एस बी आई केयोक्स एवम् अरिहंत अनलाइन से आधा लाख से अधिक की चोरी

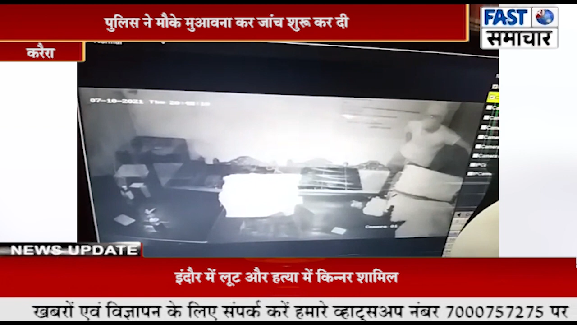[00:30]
घुसे जो कियोस्क में लगी CCTV क्यामरे में कैद हुआ अंदर आने पर चोड़ों ने CCTV कैमरे कुल्टा कर दिया और गल्ला तोड़ गल्ले में रखे SBI कियोस्क से कुल 70,156 रुपे और यहां तो अनलाइन से 18,500 रुपे चोड़ी कर भाग गए